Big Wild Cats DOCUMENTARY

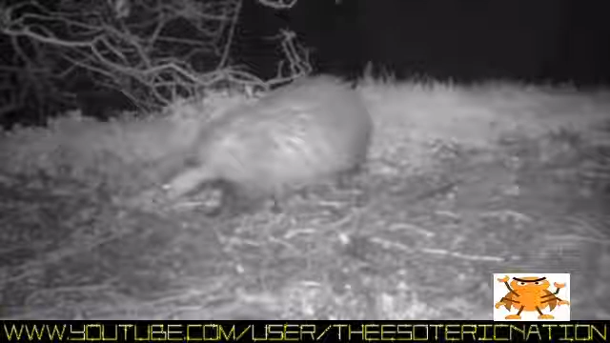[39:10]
A badger. Possibly the same animal whose track Finch found earlier. While the expedition team did not find any big cat tracks, what of the paw print that the Sparks family cast?